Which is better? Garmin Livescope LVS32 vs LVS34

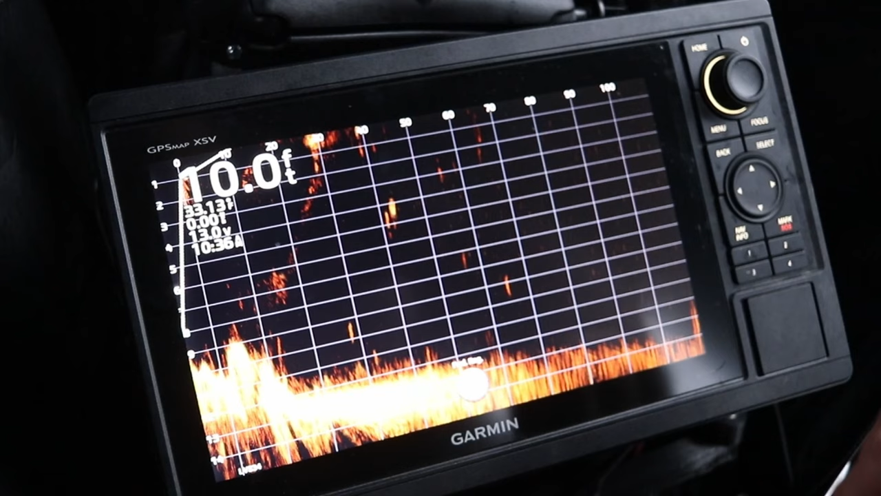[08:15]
On screen: depth 10.0 ft
80 feet or 100 feet. But you're not going to get the clarity that you're going to get with the LVS34 that we're about to show you right now. When you first connect it out of the box, you do got to make some adjustments. I personally don't like the grid setup. Some people do.
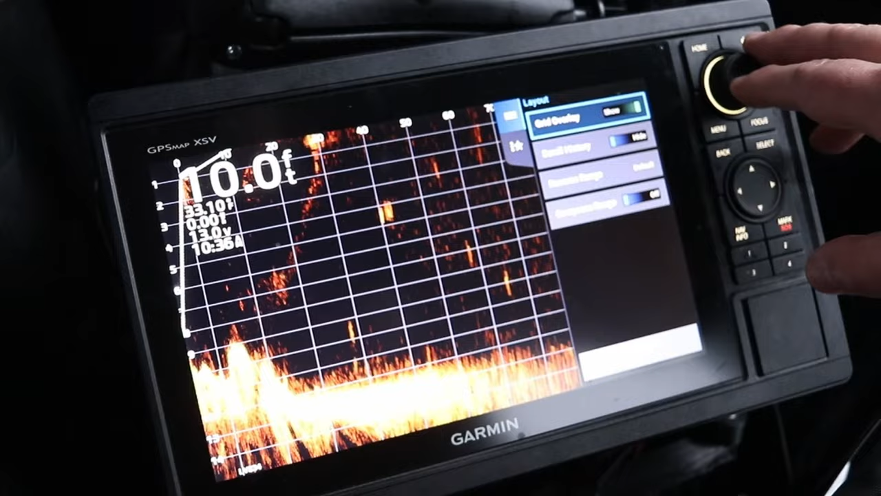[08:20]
On screen: depth 10.0 ft
I don't, so I turn that off. And then I do have to make some small adjustments to the gain.
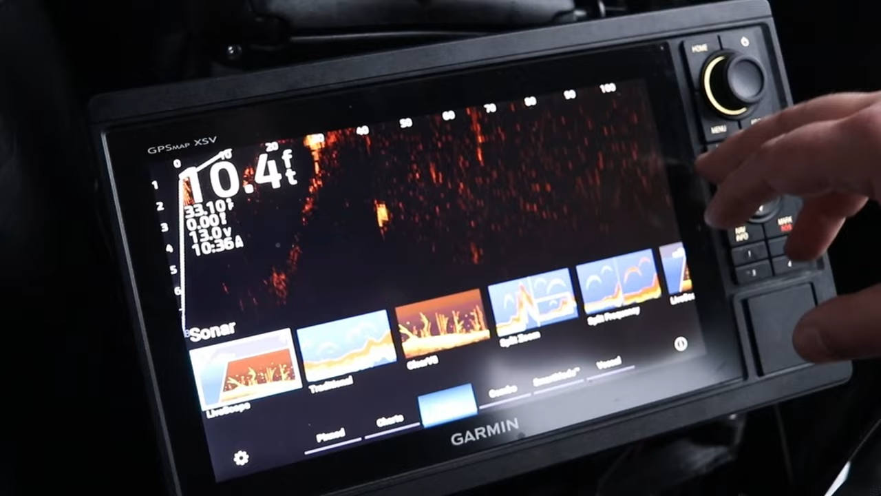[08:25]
On screen: depth 10.4 ft
So one of the reasons I like these bigger 10-inch screens, it's got this quick toggle button.
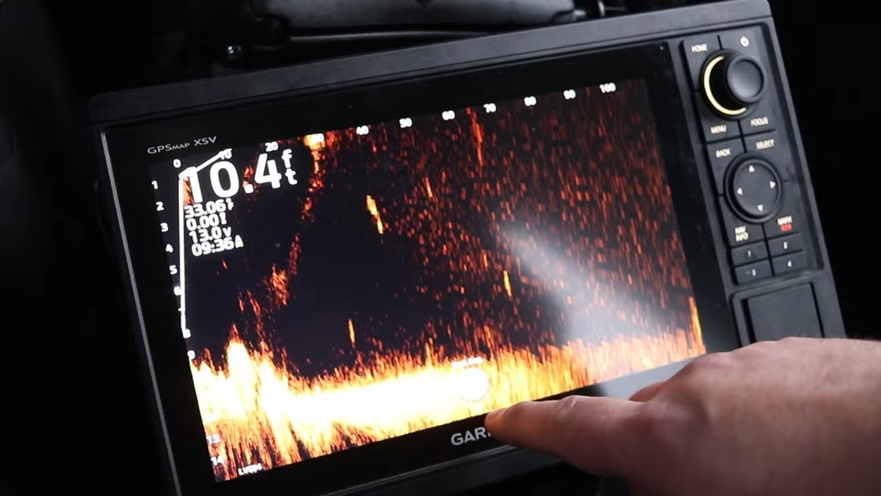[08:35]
On screen: depth 10.4 ft
And on the bottom here, it's kind of hard to see, but right now it's set up for forward range, so I can quick toggle in and out.
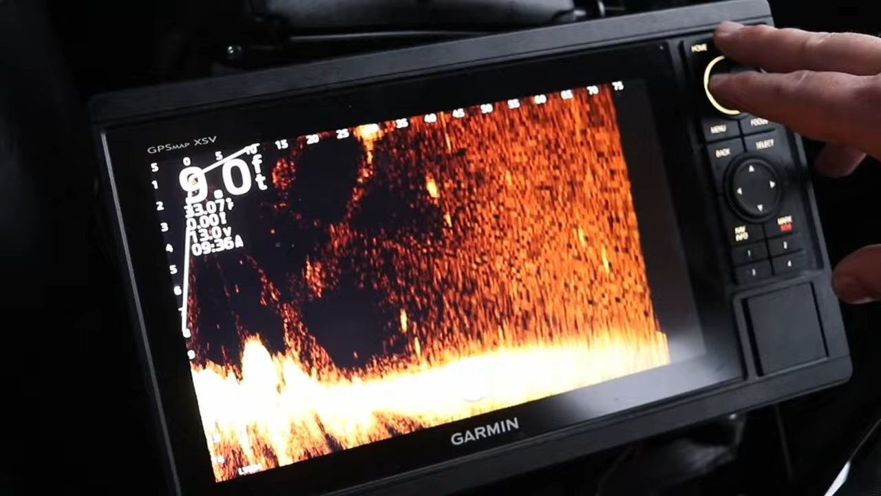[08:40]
On screen: depth 9.0 ft
If I push it one time, it goes to my gain setting. So I can turn my gain down or up. I'm going to turn to about that, 66. And then my depth range.
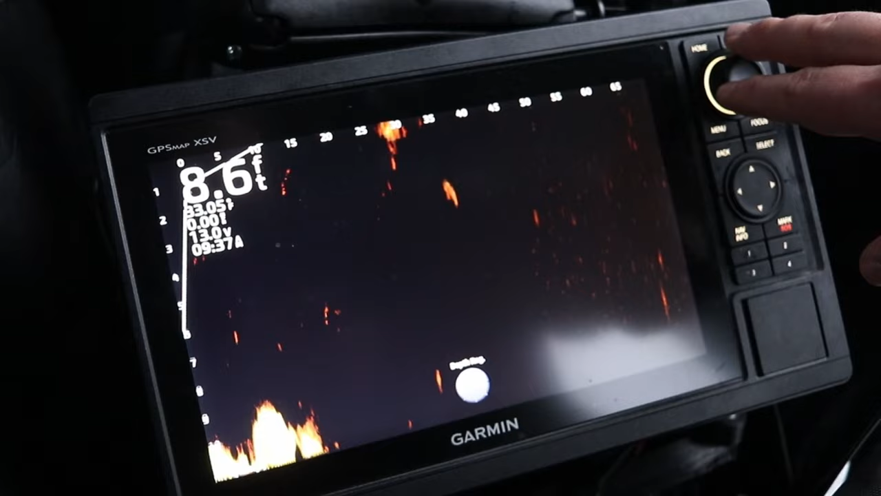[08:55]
On screen: depth 8.6 ft
This goes up and down by 10 feet, but if I want to go smaller,
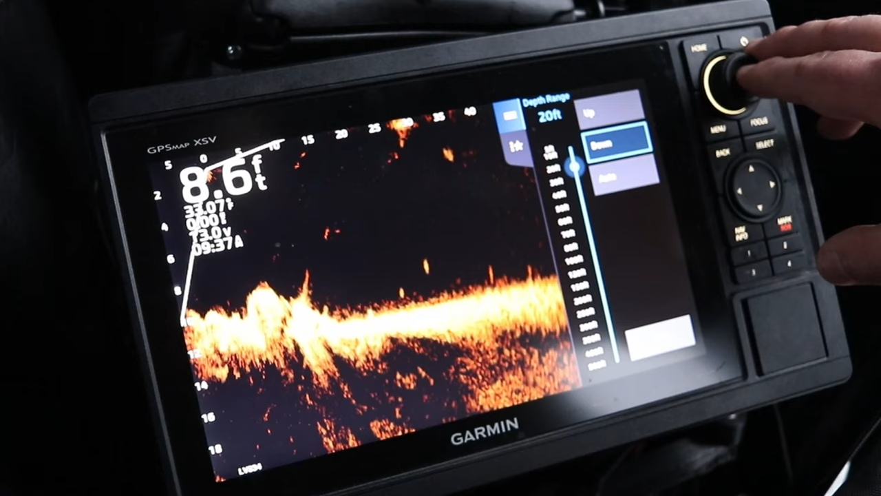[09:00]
On screen: depth 8.6 ft
I can just do smaller increments. There we go. But there is, right there, is the first lure, or the first jig head with the weight on it.
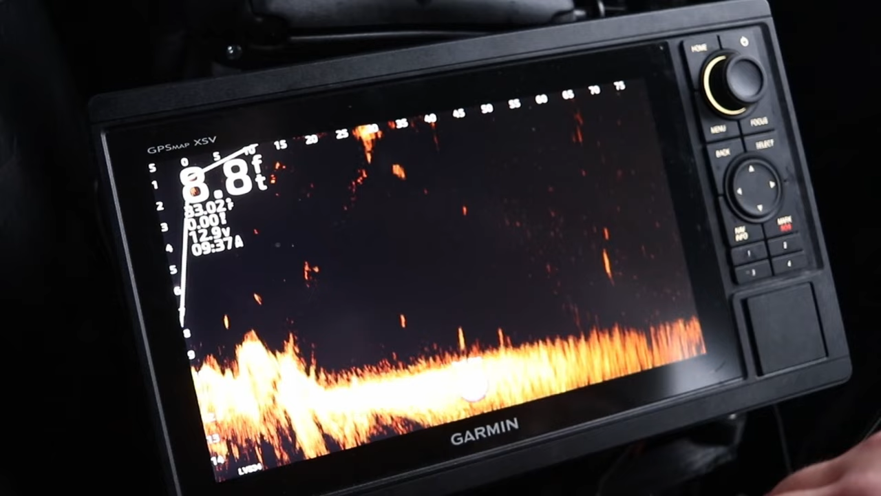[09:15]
On screen: depth 8.8 ft
And then at 65 feet, I mean, you can just tell already, this image is just so much clearer with this LiveScope Plus transducer. So one of the main reasons I love the GPS map units is because I actually film on YouTube.
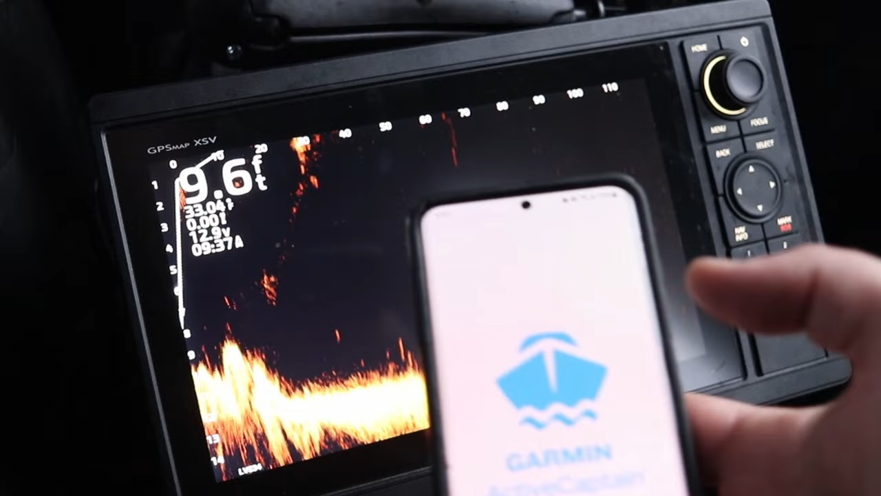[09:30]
On screen: depth 9.6 ft
So you can actually go to your active captain screen here, and I can go to my helm setting.
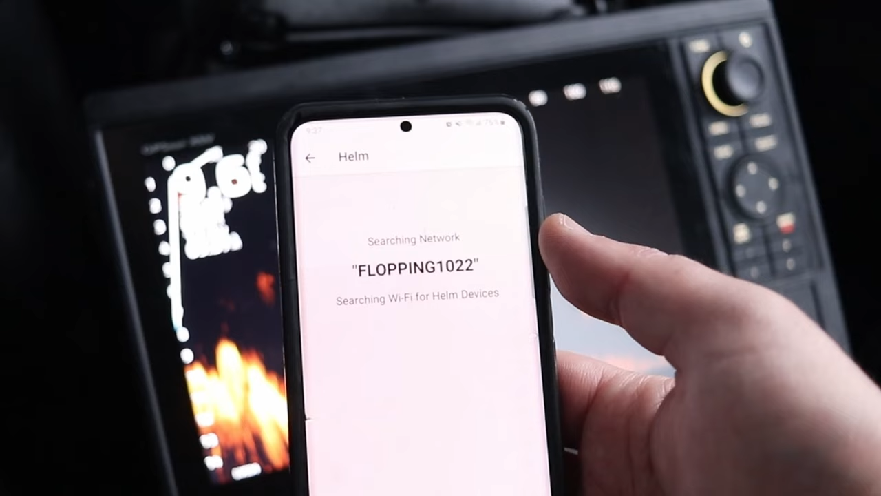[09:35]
And this allows me to record directly to the screen.
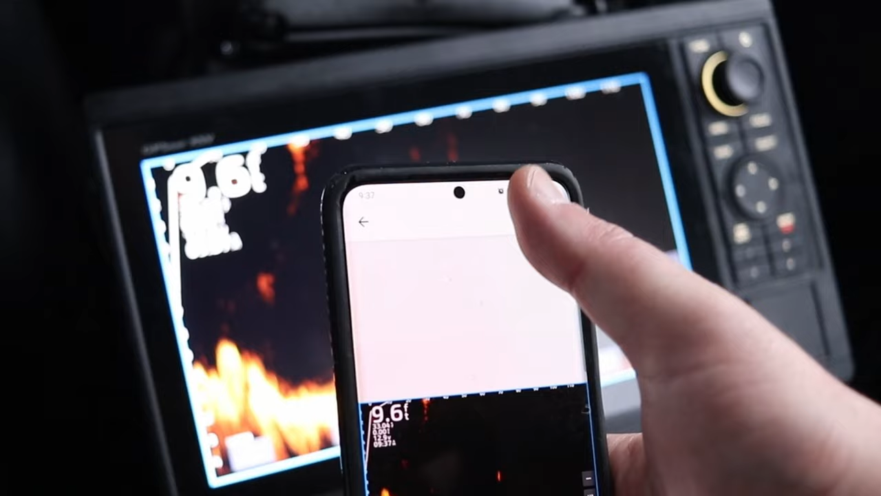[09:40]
So I'm not actually having to use the big camera to try to, you know, get, you can see here, I got some screen glare right there. I can record directly to the screen.
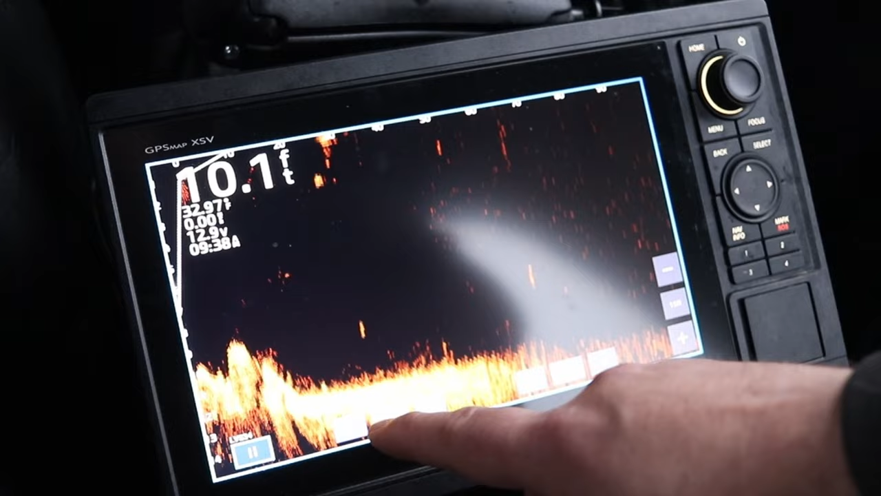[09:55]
On screen: depth 10.1 ft
And actually, this setup right here, I can actually use a touch screen setting to
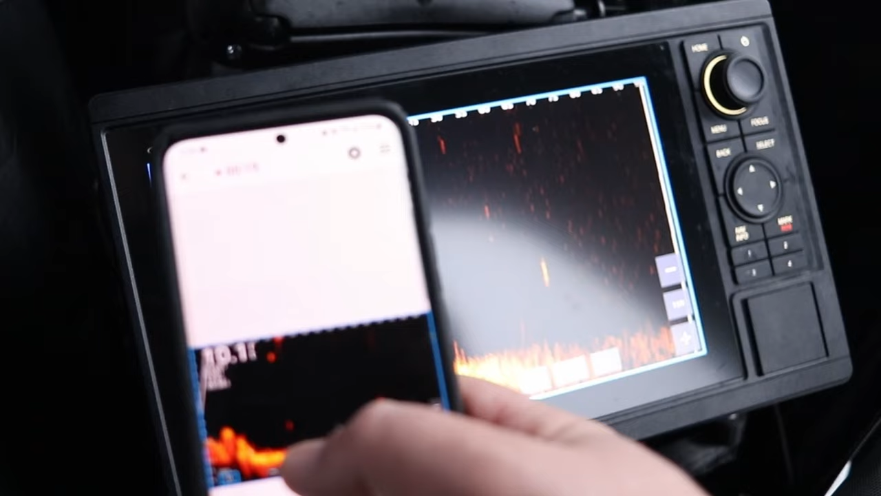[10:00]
adjust my settings on the LiveScope itself. But, you know, considering both the Gen 2 Echo map and this GPS map 1042 XSV had the same exact screen resolution. I wasn't expecting to see some sort of drastic clarity between them. I just prefer the GPS map units because I film on YouTube. It's a lot easier to record the screen to show you exactly what I'm seeing on the screen without any sun glare.
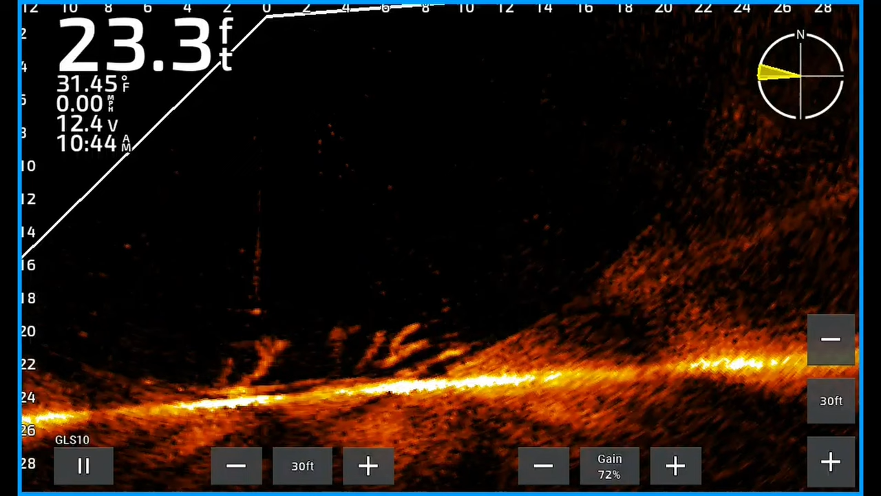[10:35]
On screen: depth 23.3 ft, water 31.45°F
I'd recommend both units. If you're trying to, I guess, I think this is around $1,300, so you're going to spend $200 to $300 more than the Gen 2 Echo map units, if you wanted to get this LiveScope Plus bundle. Again, the regular LiveScope is still a great option. You're still going to be able to find crappie for those crappie fishermen that watch my channel, especially when this thing goes on sale for about a thousand bucks, like it has been pretty much the past three springs that's been going on sale.